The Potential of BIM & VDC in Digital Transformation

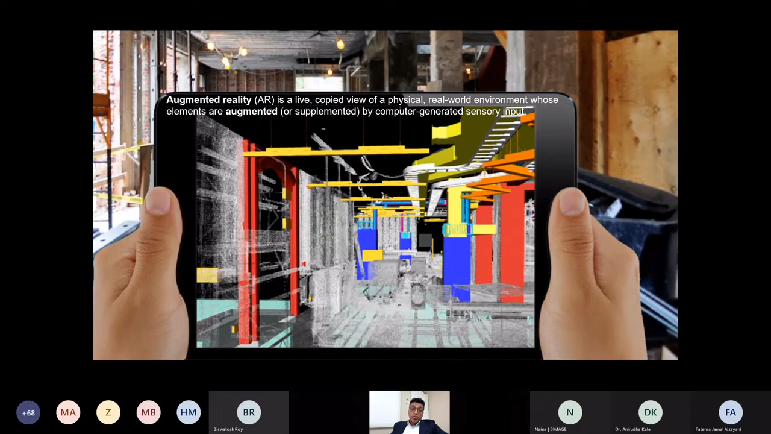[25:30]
You can use an iPad to see what's inside the building. IoT is a very key element for digital twin.